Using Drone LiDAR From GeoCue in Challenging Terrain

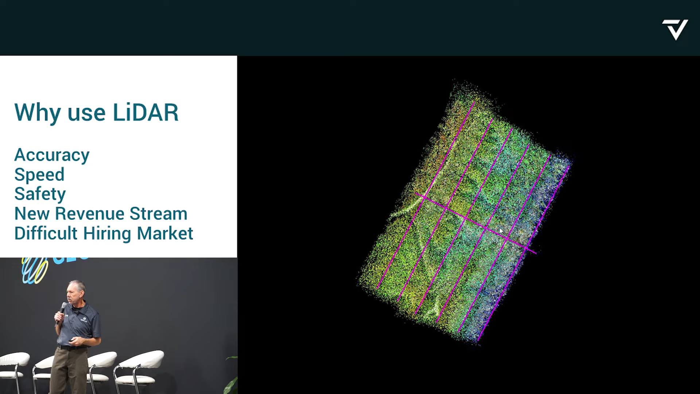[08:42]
And you could have your survey, your survey crew doing things that the drone can't do. There's stuff you can't do obviously. You can't do inverts, building corners, other things like that. Your survey crew can do boundaries or other things that the drone do. This stuff is good for the drone, right? And the drone never wants a truck or 401k or e-health assurance. He's good sitting in the box.
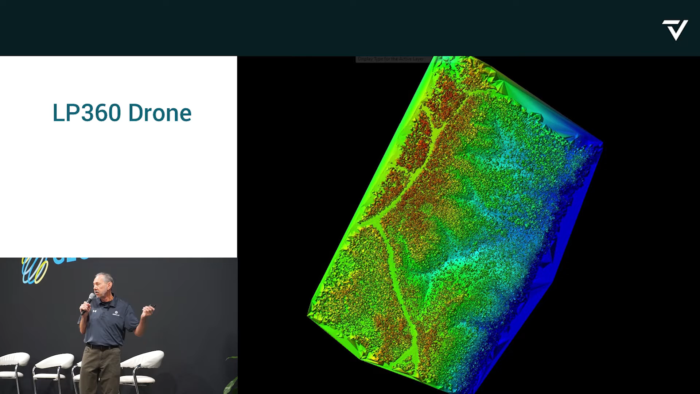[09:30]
10 to 15 minutes, all kind of big it is, 10 to 15 minutes, and I'm done with the stuff that doesn't get all classified to ground. So there's true color. We'd always do true color. People like to see it in true color.
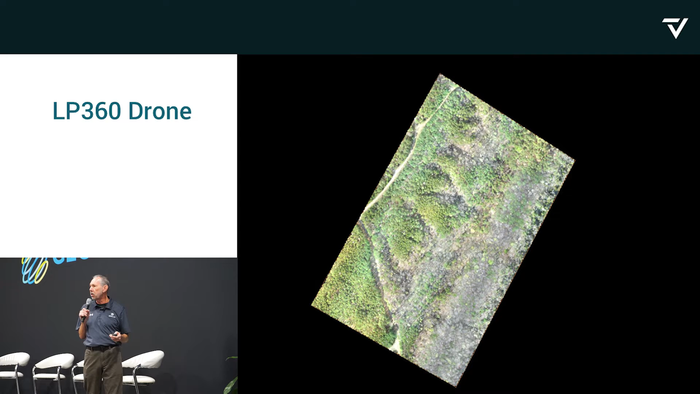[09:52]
And if you're doing any kind of line work, it's difficult sometimes with that intensity, follow C line work, but you can show it true color, add the pavement, backup curve, those kinds of things as well, inside the software. So you can do that if you want some. This is kind of what it looked like out there, guys.
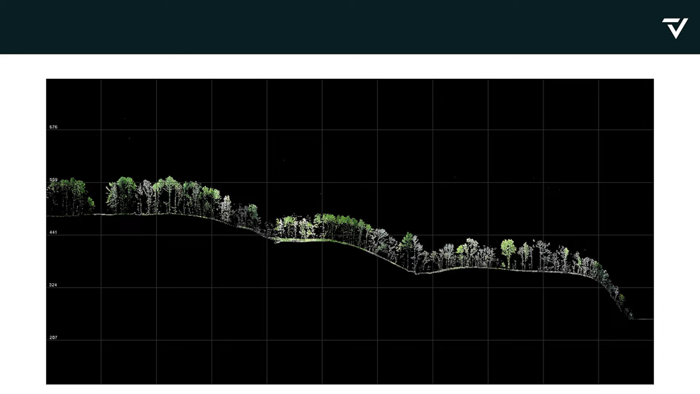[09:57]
And that get over there, it gets down by the water where it's very, very steep. You'll see that in a minute. So I have a surface for you in here too. So that's ground.